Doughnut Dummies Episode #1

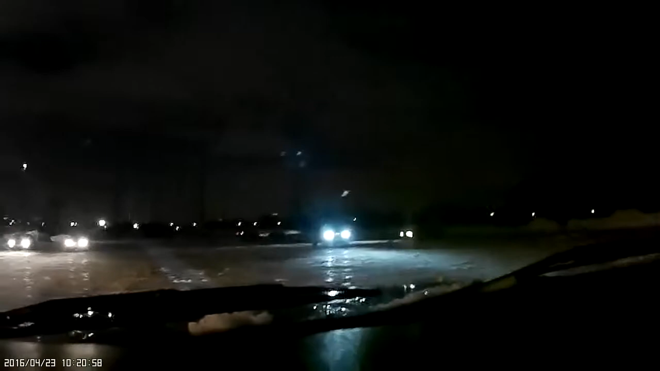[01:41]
What's that guy doing? Those are bright lights. You should see how he parks. He parks. He takes up two parking spots on an angle. And away he goes. Yep. Yep. He stops. And the Crown Vic's the last one.